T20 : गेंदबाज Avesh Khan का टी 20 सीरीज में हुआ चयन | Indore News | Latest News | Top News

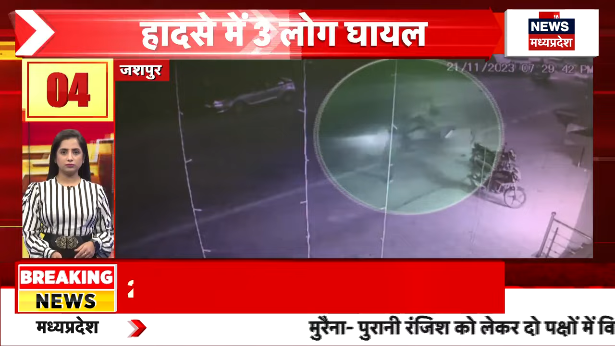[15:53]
जशपुर में दो बाइक की आपस में टक्कर, तीन लोग घायल, घायलों का इलाज जारी, हादसे का सीसीटीवी आया सामने।